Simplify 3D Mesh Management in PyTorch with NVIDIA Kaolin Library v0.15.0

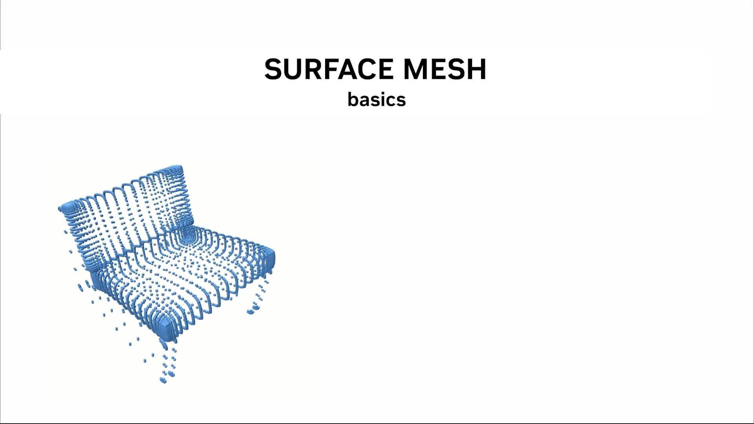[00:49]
Common 3D file formats can be read into tensors representing vertices or their positions in space, and bases, which are indices into the vertex tensor.